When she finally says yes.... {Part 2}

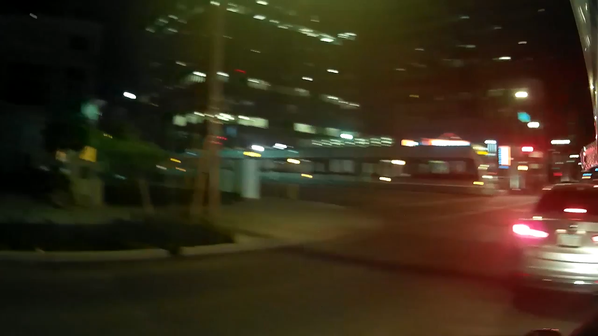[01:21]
dude over there chilling no he actually looks friendly the girls i don't trust
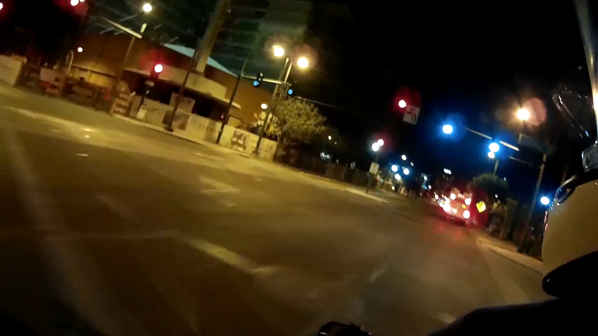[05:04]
i'll just drive by it to see where it's at it's 510 roosevelt east 510 east roosevelt do we pass fifth street
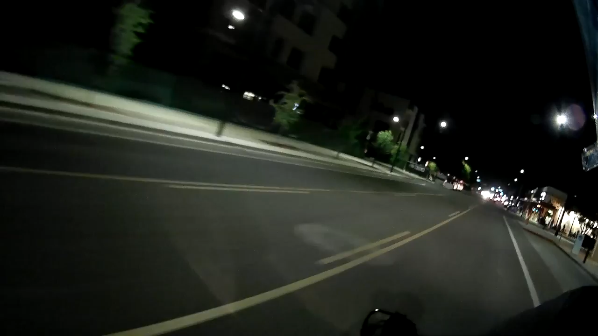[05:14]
do we pass fifth i don't think so no oh this is it okay right here this is it right
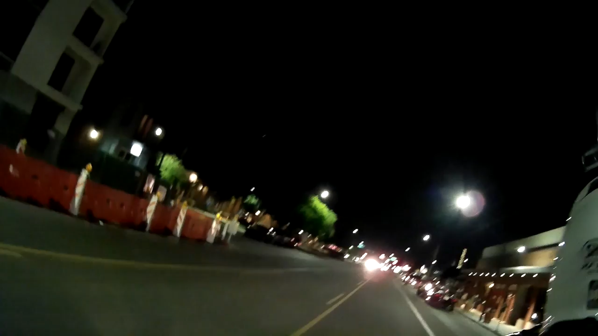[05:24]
here oh okay keep going straight i'm gonna get some gas here man circle k is cheaper across the street
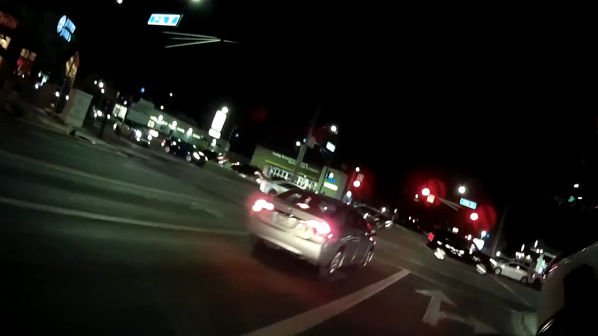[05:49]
i really didn't want to cross the street but okay oh i'm sorry i guess it doesn't matter on the bike it's only a gallon
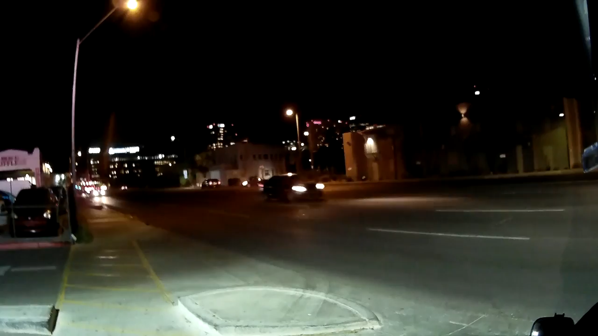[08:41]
i should have went man i should have went so many lift drivers out right now all the bars oh gosh ah to the wind we just went for the light
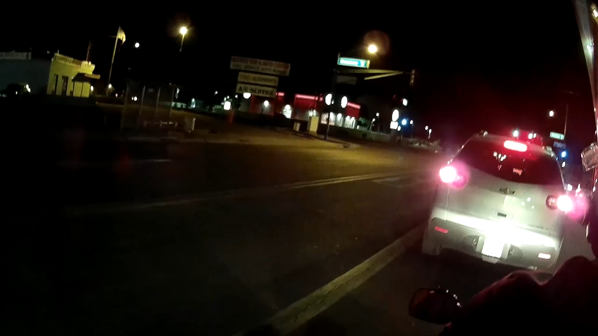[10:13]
breezy red light oh they're letting you make a left what in the world oh please be careful wow